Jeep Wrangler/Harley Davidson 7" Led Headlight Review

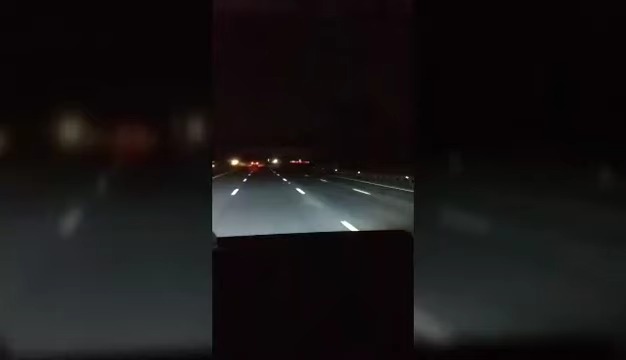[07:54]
So, this is basically what they look like on the interstate. They're spread out pretty good. Really hadn't done many light reviews on, on these lights. I figured I would, because I'm probably going to take them off tomorrow. I'm bedlining my grill today. So, I figured I'd give you some kind of, some kind of review. Well, uh, they're not bad, by any man, you can see.